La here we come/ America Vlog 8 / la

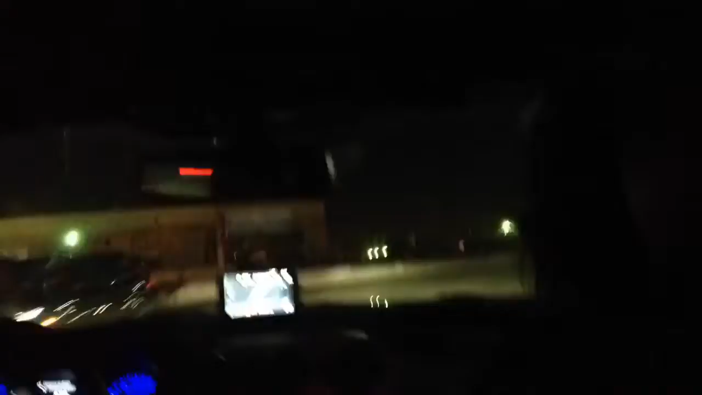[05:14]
Oh my gosh, guys, I'm not sure if you can see it properly, but we're in our Mustang and look at that skyline.
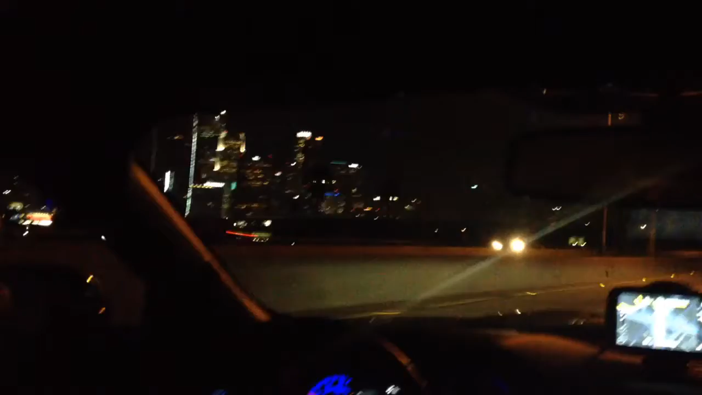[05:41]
Like, not the car, but all of the buildings over there. They look amazing. I can't actually see. Oh my gosh, it's a sharp bend.